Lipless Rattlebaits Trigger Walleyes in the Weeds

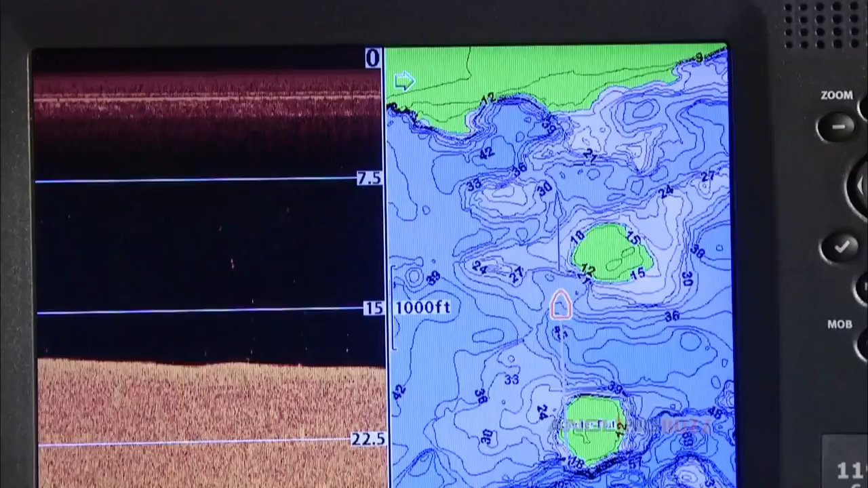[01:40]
and I never marked what I would feel was a single good fish I seen a little bit of bait high in the water column and some stuff on the bottom I pretty sure was perched so after
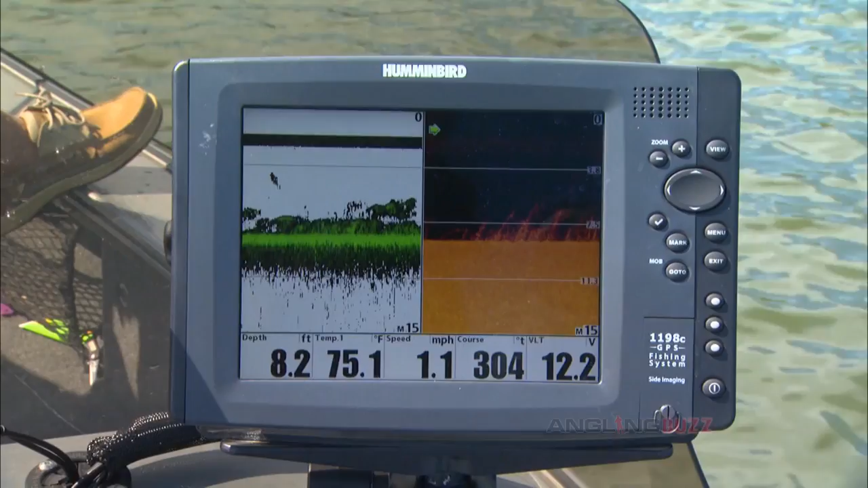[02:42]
On screen: depth 8.2 ft, water 75.1°F, speed 1.1 mph
deep and you know what's interesting about that is people you always think about your electronics telling you where fish are at the flip side of that is sometimes your electronics tell you where fish aren't